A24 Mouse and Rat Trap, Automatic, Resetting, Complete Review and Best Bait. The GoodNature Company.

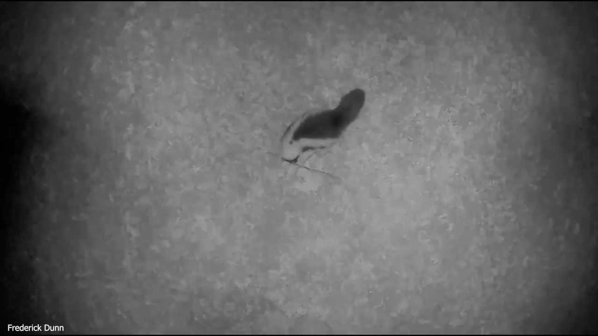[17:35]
and here i laid some of the mice underneath the pile of leaves to see who would discover them first
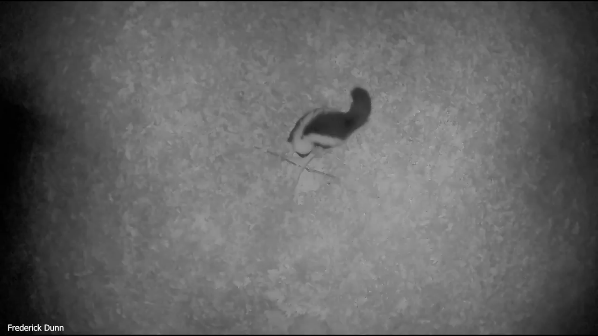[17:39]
and this tenacious little skunk dug right in there and found the
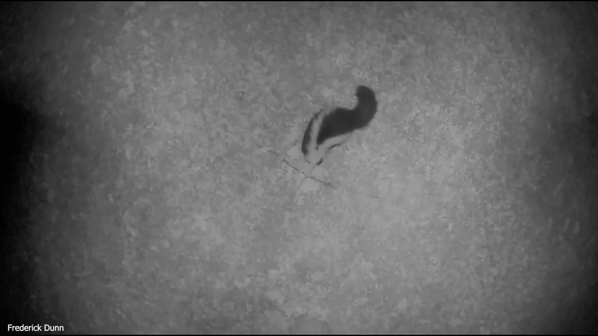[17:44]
mice so
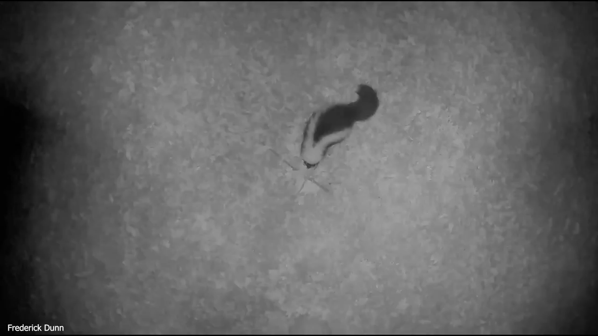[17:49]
you get your best price going straight to the website there goes a possum walked through like didn't even see them but then seemed to have a change of heart came back oh look there's food
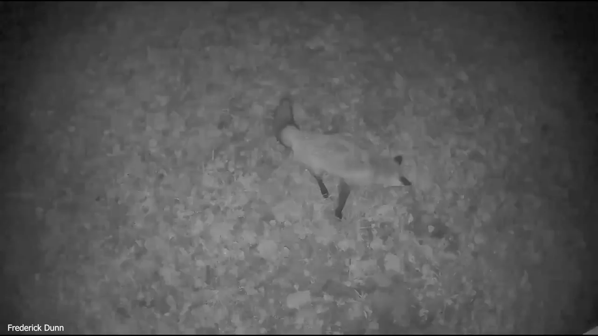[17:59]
here's a fox so comfortably decided to take a seat and eat there so you have a rat problem you have a real challenge rats are smart they pay attention to everything remember new object phobia take your time outsmart them and i highly recommend you don't just set one trap you set many i have solved my chicken coop mouse problem i